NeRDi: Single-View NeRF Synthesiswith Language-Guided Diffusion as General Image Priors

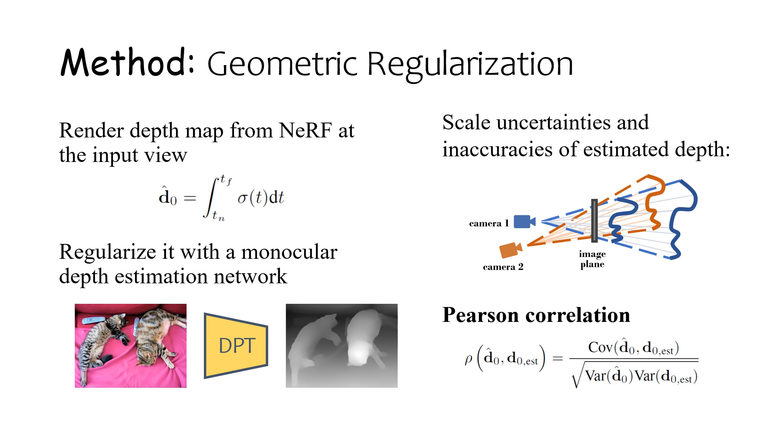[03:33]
shot monocular depth estimation on the input image and use it to regularize the nerf rendered depth due to the ambiguities of the estimated depth and estimation error we cannot back project pixels with depth to 3d and compute the regularization directly instead we maximize the pearson correlation between the estimated depth map and the nerf rendered depth here shows our experimental results on in the wild images